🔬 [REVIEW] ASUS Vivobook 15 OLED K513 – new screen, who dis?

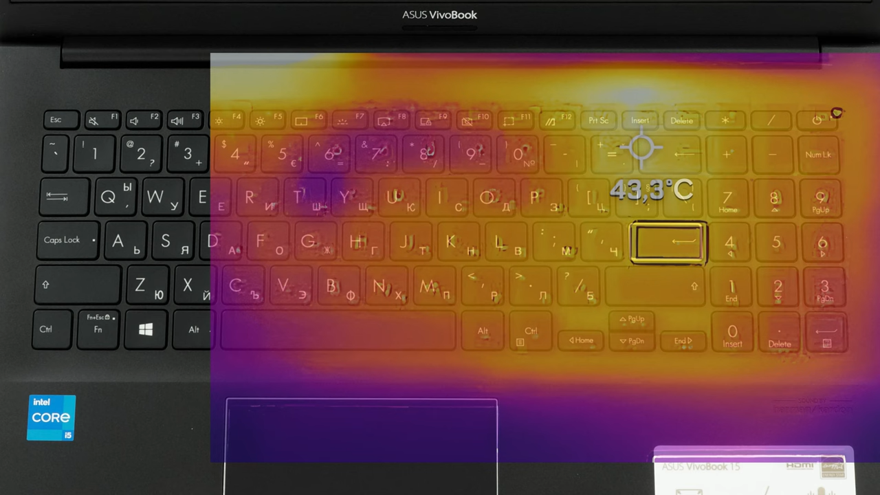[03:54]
On screen: spot 43.3°C
Thankfully, the keyboard doesn't get too warm, and the heat is isolated in the numpad area, away from the more frequently used parts of the board.